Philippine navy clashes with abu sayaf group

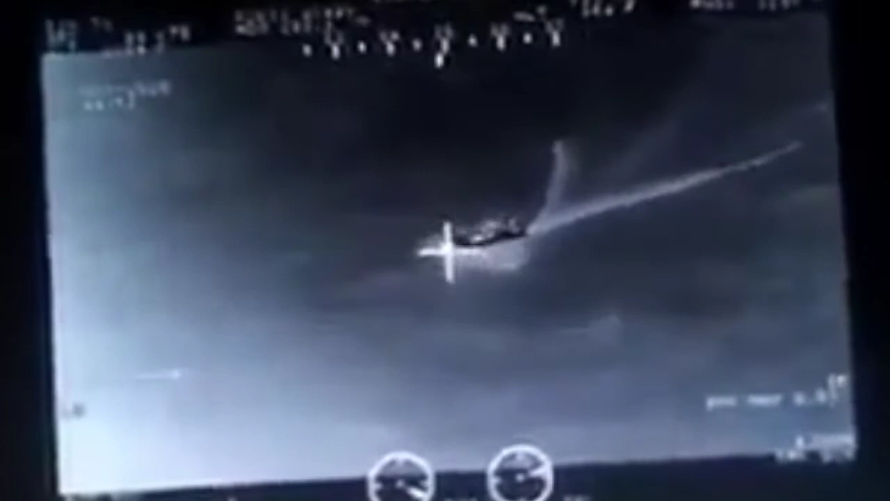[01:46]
Nighthawk, Nighthawk, pat Sa likod, sir!
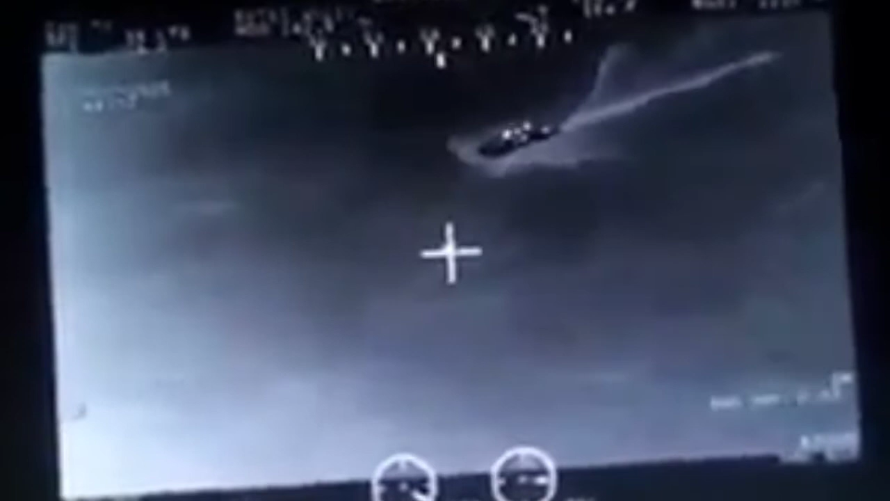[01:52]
Go, go, go, go Sir, sa likod! Roger, roger Okay Ah, lead to ma'am Ma'am, mag-ready kayo ma'am, ready kayo Bum!
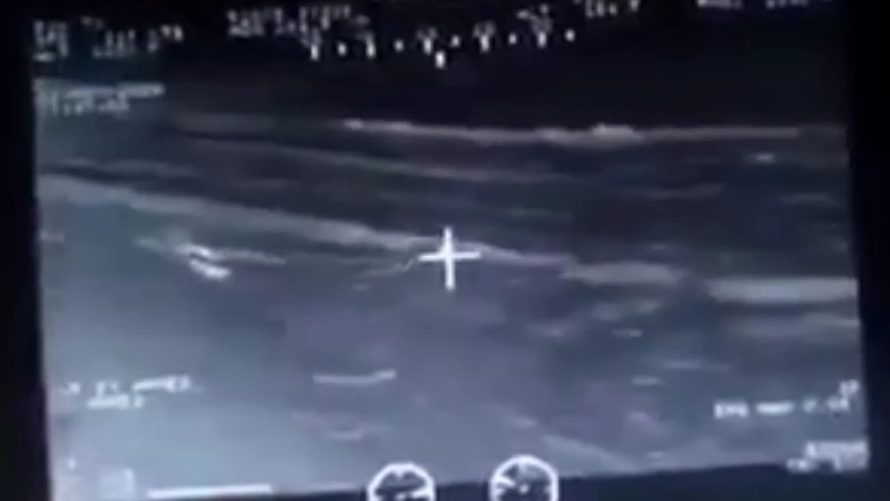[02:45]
Ang hindihan ang hindihan Kaya ma'am Mga hindihan O Malay no
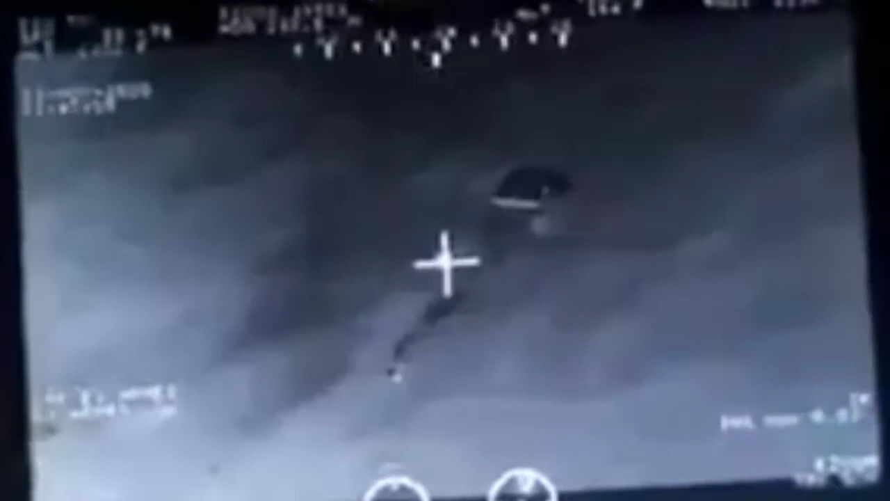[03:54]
Crusader, Nighthawk. Go ahead, sir. Roger, kita namin dito. Nahati itong bankka. Nahati yung bankka. Wag-wagin muna, sir.
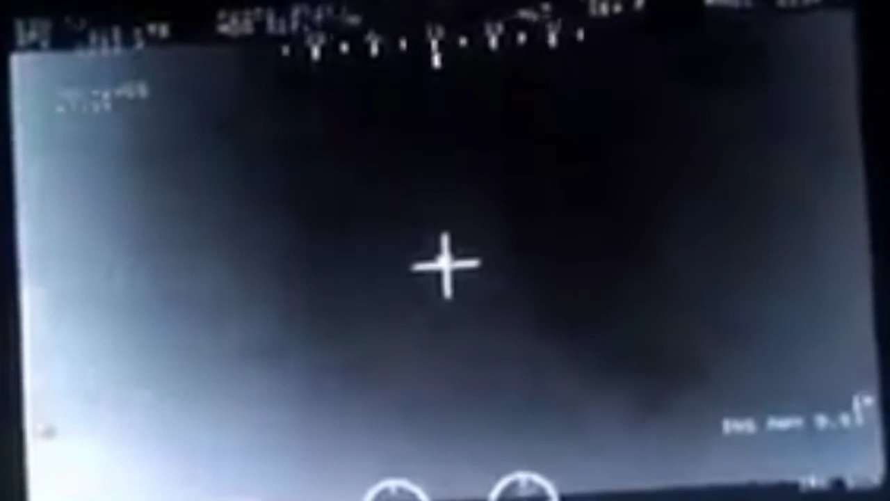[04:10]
Kalaban na yun. Roger, Roger, copy. Okay, distancia muna kayo. Sir, distancia muna kayo, sir. Roger, copy.